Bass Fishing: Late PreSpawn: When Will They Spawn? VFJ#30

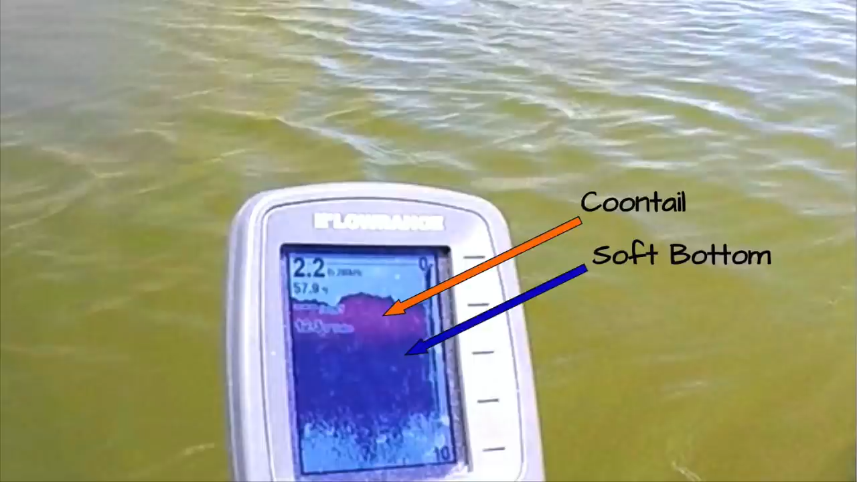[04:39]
giving us high visibility conditions and super shallow water, a bear of a set of fishing conditions. If you're wondering what that might mean to our fishing, I suppose I could just leave you with the statement, depends on conditions.